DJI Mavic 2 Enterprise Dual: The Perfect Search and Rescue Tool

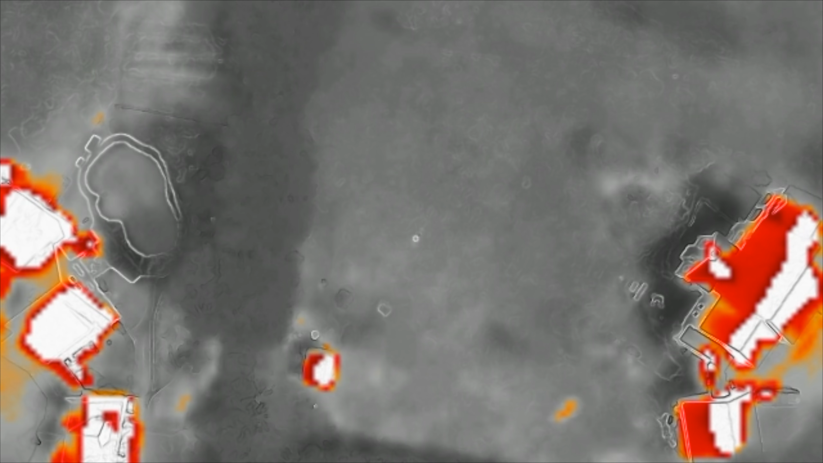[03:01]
For example, here I am laying out in the middle of my yard with the drone close to 300 feet in the air. Now, first of all, you can barely see me because the resolution of this camera isn't the best, but also everything around me is a bright gray color. I basically blend in. Now, as I adjust the isotherm settings, the colder area surrounding me turns to black, which makes spotting an object like a human being much easier.
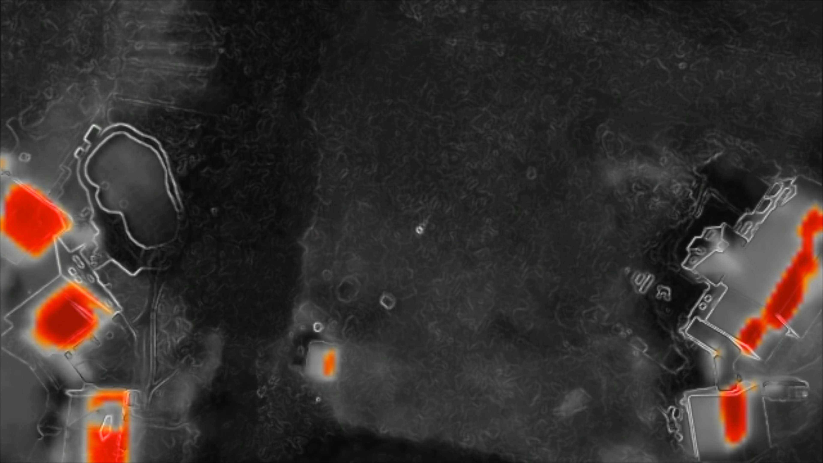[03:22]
DJI includes an isotherm preset within their pilot app, which sets the low temperature to 80 degrees and the high temperature to 105 degrees as seen by the screenshot.
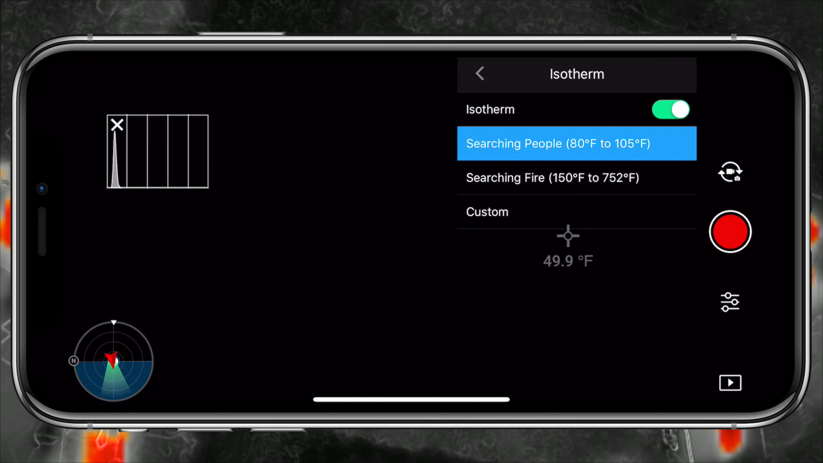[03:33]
On screen: spot 49.9°F
But sometimes I find that even that doesn't work in certain shooting scenarios for various reasons. It could be the surrounding area or even the current weather conditions.
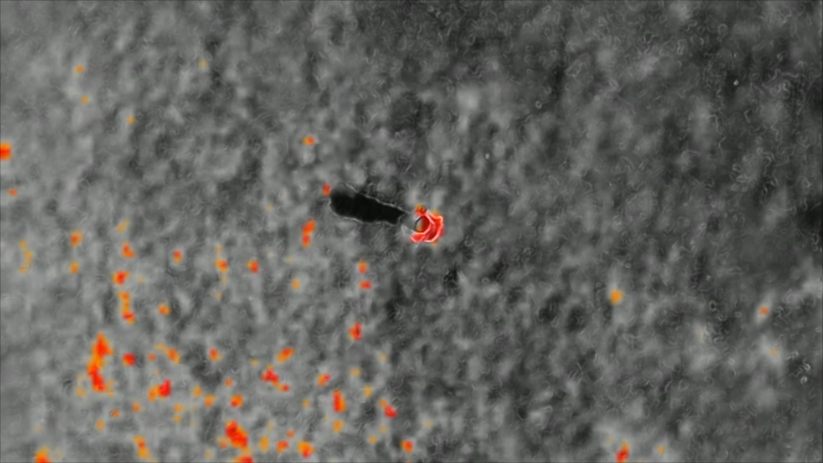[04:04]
Now, you might be wondering what a person looks like through a thermal camera, especially with the DJI Mavic 2 Enterprise Duel, and right now we are going to answer that.
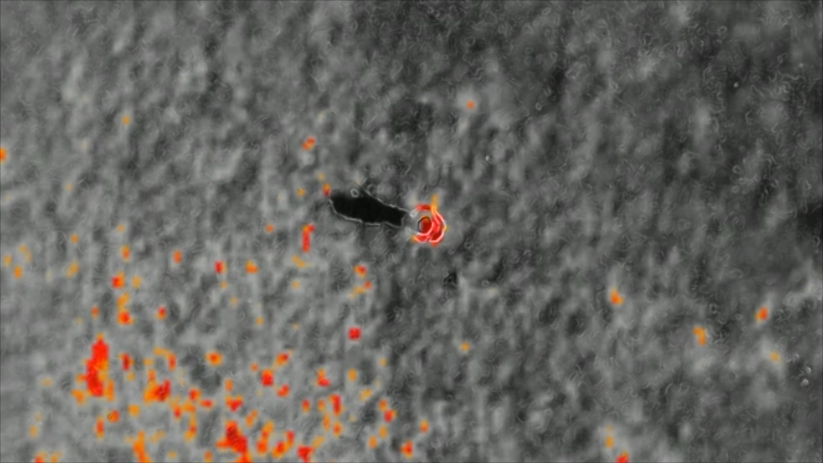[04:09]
This first set of examples was taken during the day and at a height of 40 feet, you can easily see me even without the thermal reading.
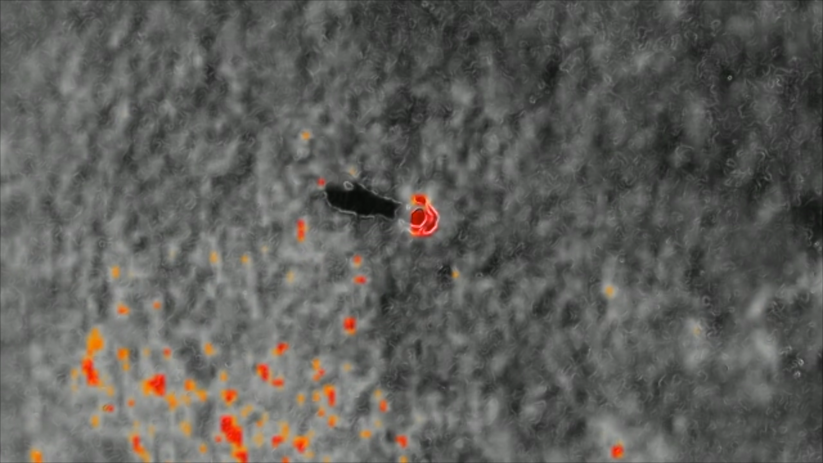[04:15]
I am perfectly outlined and show a heat signature whether I'm standing upright, whether I am sitting crouched down over on the ground,
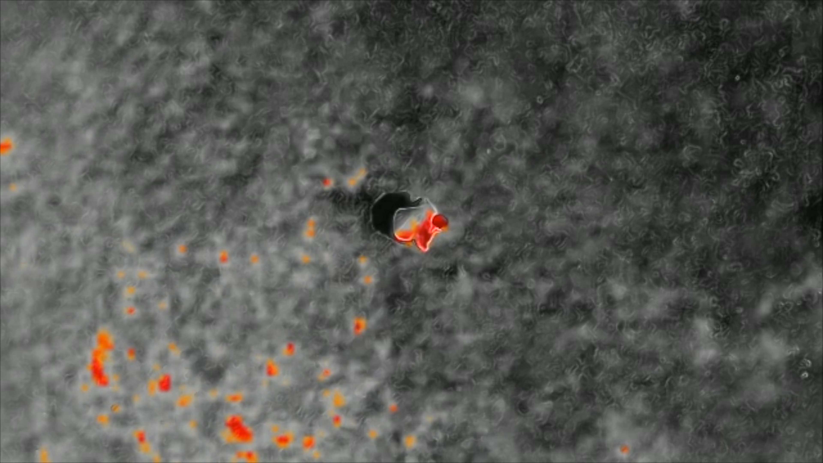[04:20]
or whether I am laying out on my back.
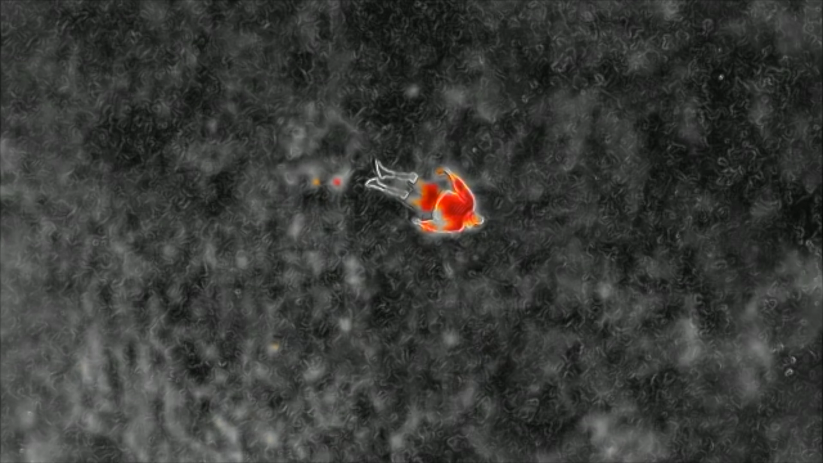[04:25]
Chances are, if you are running a search and rescue drone operation though, you're going to be flying at a higher altitude, but I just wanted to use this example as a baseline.
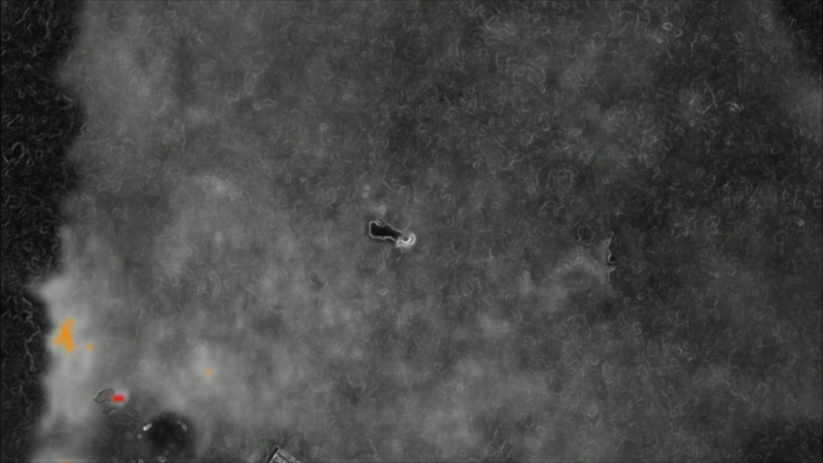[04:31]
Now, next up is at 100 feet in the air, and even from this height, you can see me pretty well when I'm standing upright, when I'm sitting crouched over on the ground, or when I'm laying out down on my back.
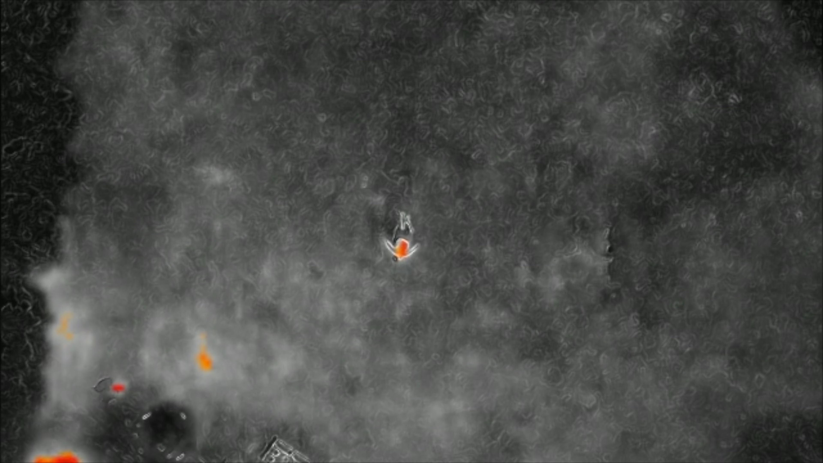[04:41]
Being higher up can allow you to cover more ground, and I feel like right at around 100 feet is the sweet spot, because if we go any higher, say, to 300 feet as I already showed you guys, this drone is pretty much no help.
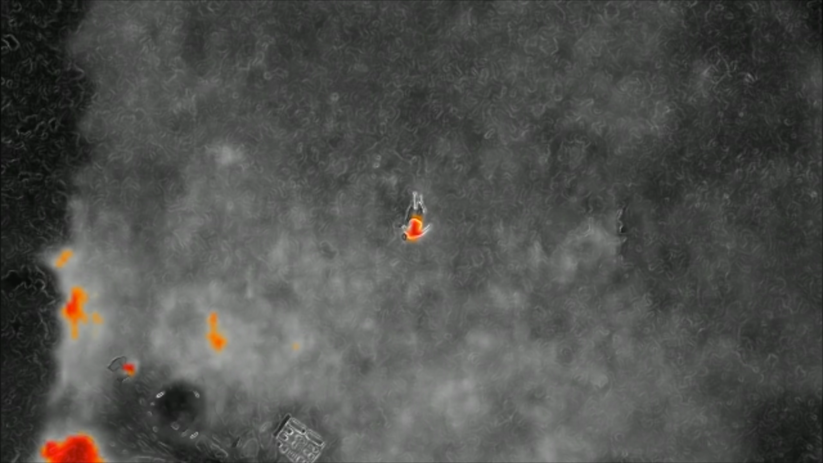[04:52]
Most of the trees around my area are about 120 feet high,
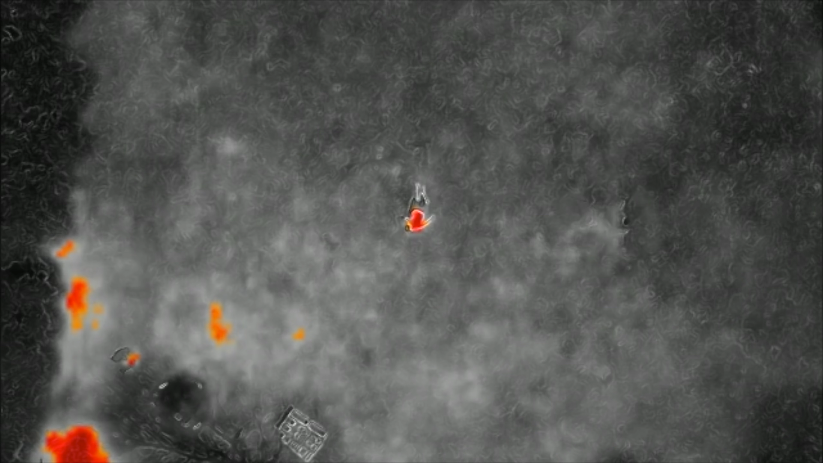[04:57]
so I can stay right above the tops, and that got me thinking, what would I look like from the thermal camera through a bunch of trees?
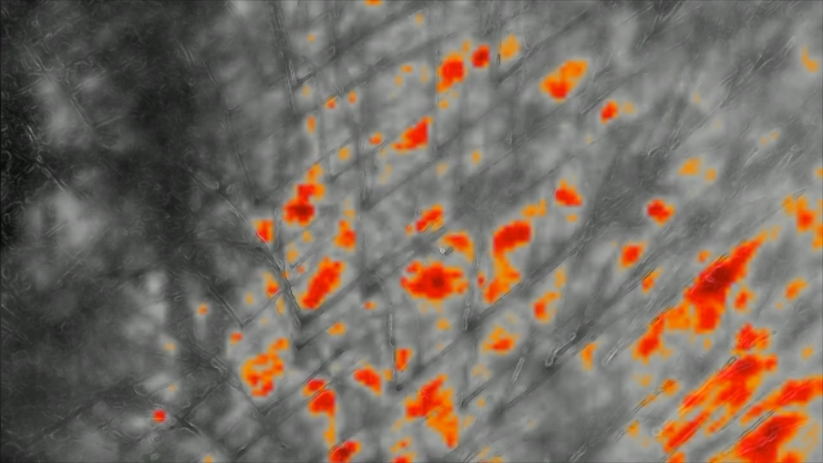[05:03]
My initial tests didn't go that well because of my isotherm settings, and this is a key example of what I was telling you guys about earlier.
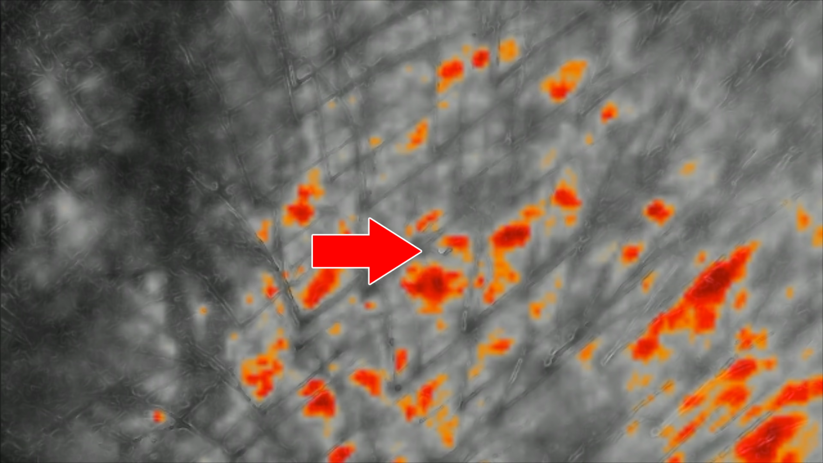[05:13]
The spots being picked up on the ground are big puddles of water, and I pretty much blend right in. I'm not sure if it was just my area, but I think that overall during the day, it would be your best bet to just use the higher resolution color camera.
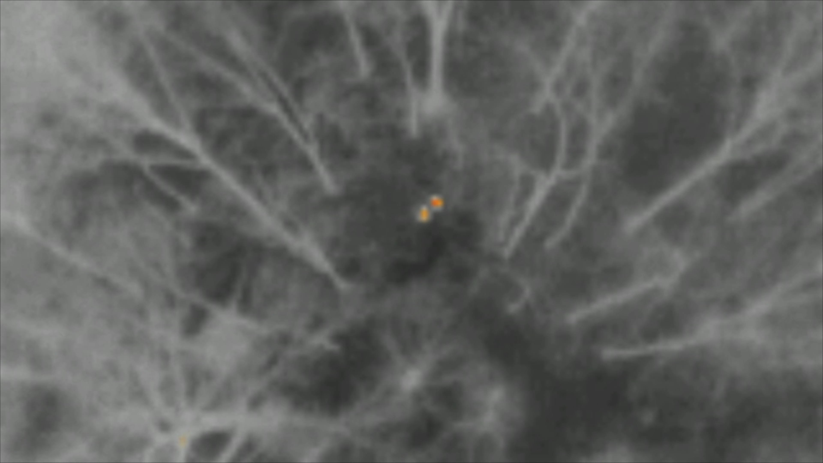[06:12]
I even headed out to the woods, and the results at nighttime are so much better from a height of about 120-ish feet. I'm standing here with my dad, and you can see both of our heat signatures perfectly.